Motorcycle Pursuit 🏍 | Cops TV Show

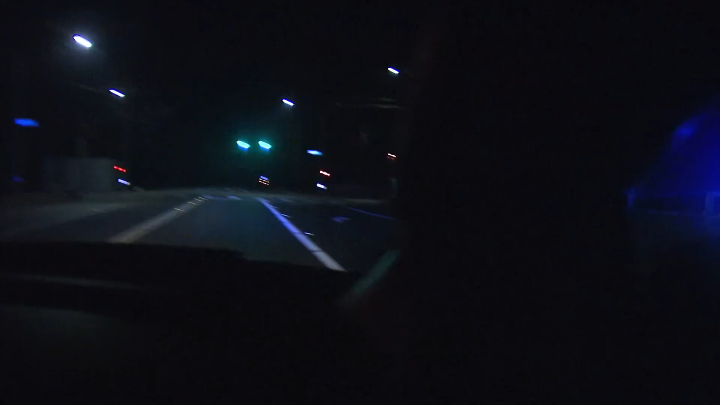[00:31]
my car is running real rough.
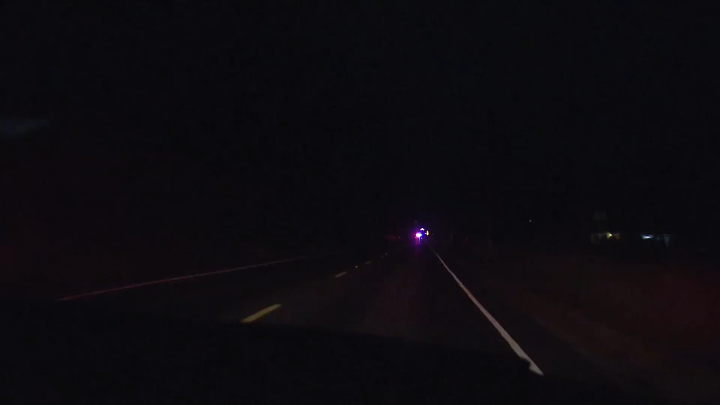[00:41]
You're only 35. Just trying to do a U-turn. Oh, perfect. Coming right back towards us. U-turn, turn up 70th. So he's coming right towards us now. We're going to get ready to. Webster turns into 70th. Almost to 260th again. We're going to see if he goes down to 260th or if he continues.